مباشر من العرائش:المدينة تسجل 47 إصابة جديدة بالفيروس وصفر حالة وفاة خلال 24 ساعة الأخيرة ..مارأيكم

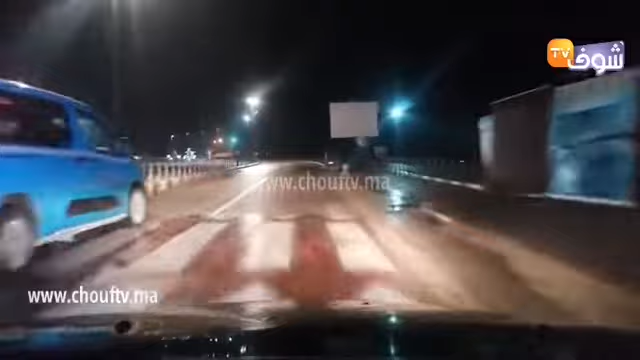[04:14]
إذن مباشرة من ساحة باب بحار الساحة الجميلة الهادئة بمدينة العرائش في الجملة المسائية مع الحصيلة اليومية منتبعنا الأوفياء إذن كما تشاهدوه وكما تلاحظوه فمدينة اللازمة الآن مخاوية وأكيد أنه بعد القرار بعد أفوان بعد انخفاض دي العدد الإصابات وإقليم على العرائش السلطات حدثوا القرار بأن المطاعم المقاهي وكذلك المحلات التجارية غير تم الإغلاق دي العلم على الساعة العاشرة بدل من الساعة التاسعة بساء
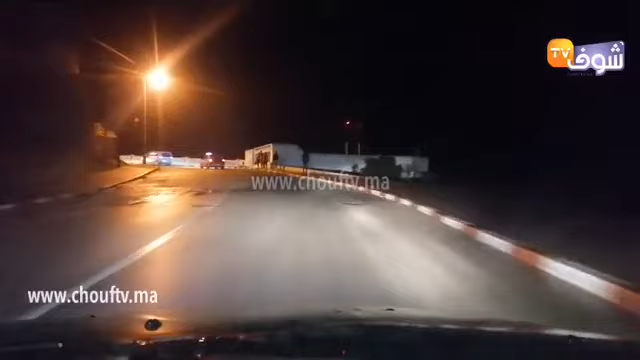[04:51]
كل مدينة والإضاءة ضعيفة للأسف شديد وهذا ما يجعل المواطنين يتعرضون للخطر ويتعرضوا كذلك كالقريسال فهذا الكنيش هذا نداء ودائما كانوا نداءة الجهات مسؤولة بإقليم العرائش وكذلك السيد عام الإقليم باش يتدخل لأن الكنيش كاريتي بكل المقاييس للأسف الشديد مدينة ساحلية والكنيش يلا كاريتي بكل المقاييس قدنا بالقرب من الشرفة الأطلسية المعروفة ببركولانتيكو بكل كعرف الشرفة الأطلسية والدور في مدينة العرائش